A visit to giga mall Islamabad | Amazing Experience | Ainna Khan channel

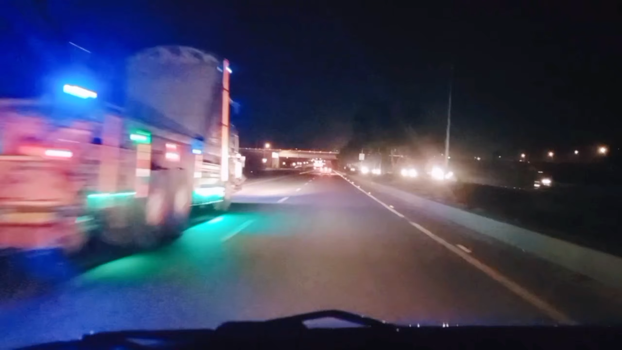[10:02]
गीगा मॉल आते हुए हम बहरिया वाली साइट से आई हैं और वापसी पर हम डी एचिटू वाली साइट से जा रहे हैं तो यहां पर यह नई रोट बनी है यह बहुत खुली है और
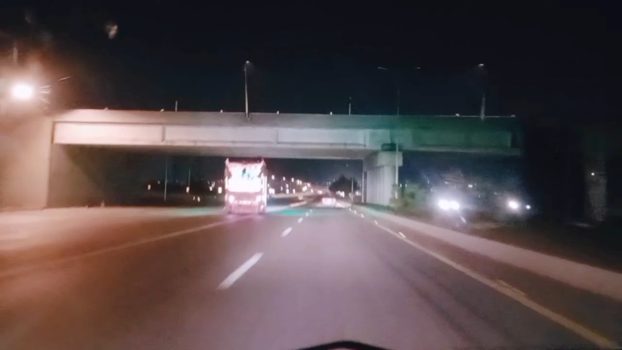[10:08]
इसकी विज़स से फाइदा यह हुए कि आप इसनामबाद बहुत ही कम टाइम में पहुंच जाते